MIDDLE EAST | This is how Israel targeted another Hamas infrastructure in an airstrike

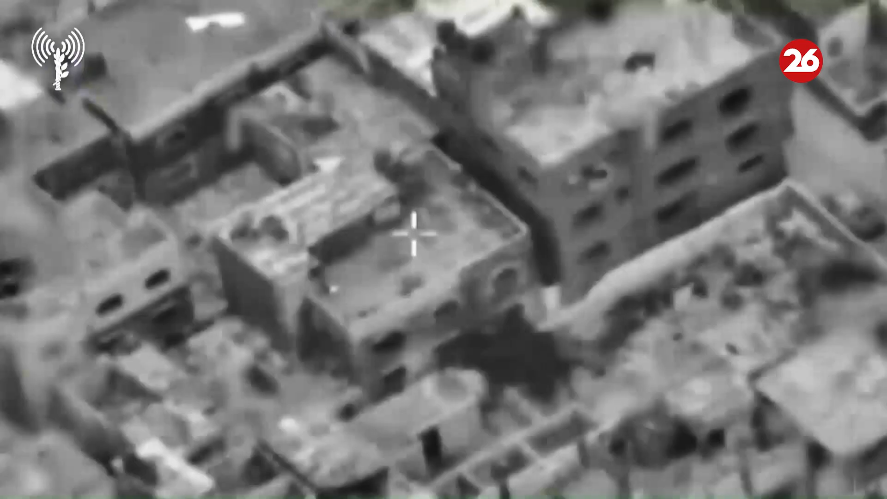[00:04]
A video from the Israeli army published on Sunday showed airstrikes against what the army said
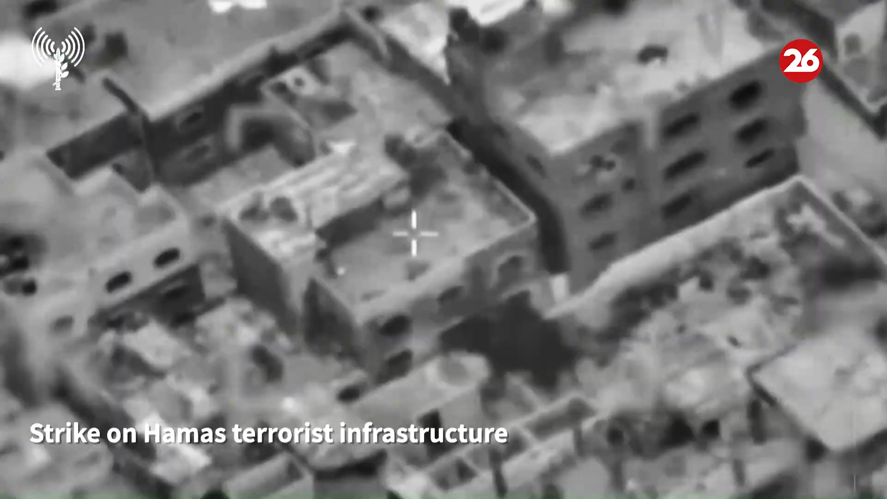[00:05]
were terrorist infrastructure of Hamas in the Gaza Strip, as fighting between Israel and the militant group Hamas raged on in the Palestinian enclave.